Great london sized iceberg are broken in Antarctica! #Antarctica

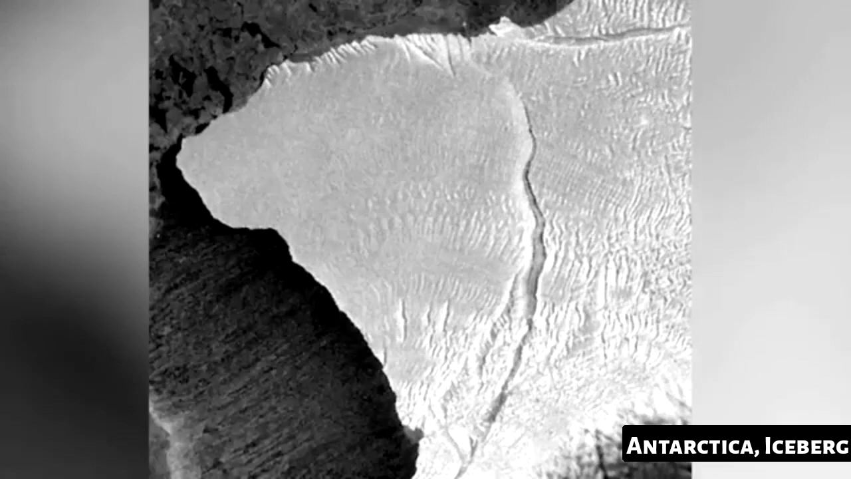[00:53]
Satellite images for brunt ice shelf in Antarctica calls giant iceberg.